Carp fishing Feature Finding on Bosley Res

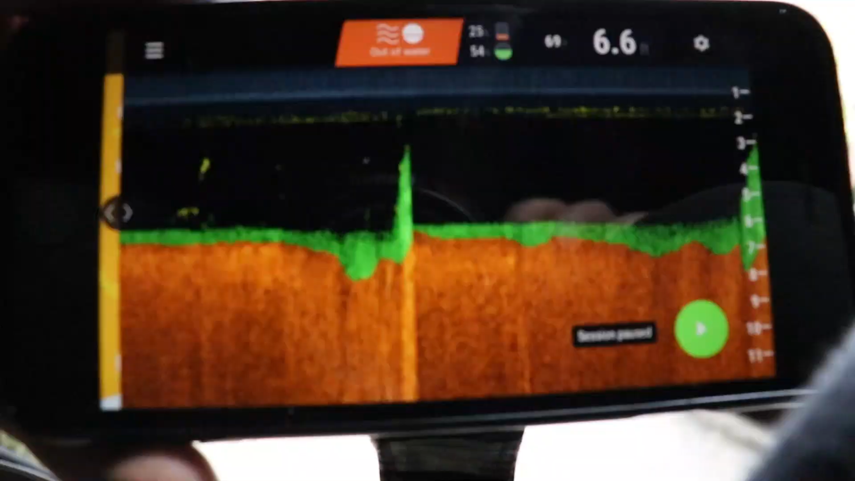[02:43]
exactly what the bottom was like. But I thought I'd take the opportunity to nip back again and just try
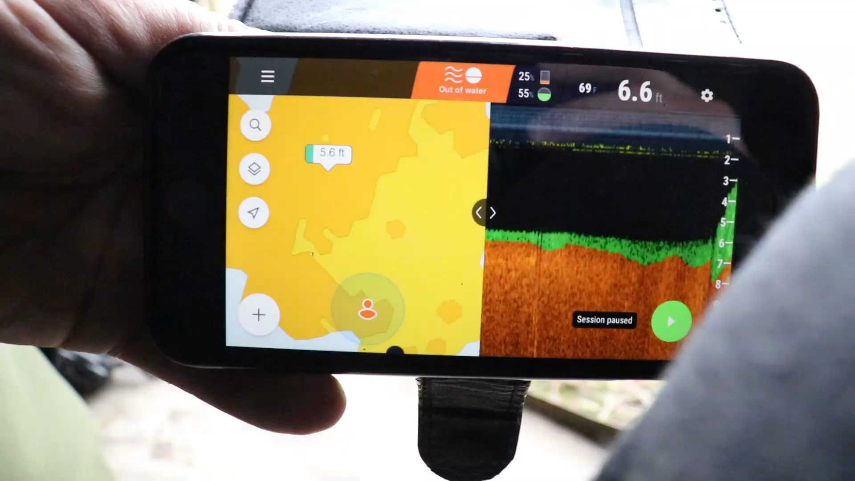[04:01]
On screen: depth 6.6 ft, water 69°F
And I found a little plateau which you can just see there.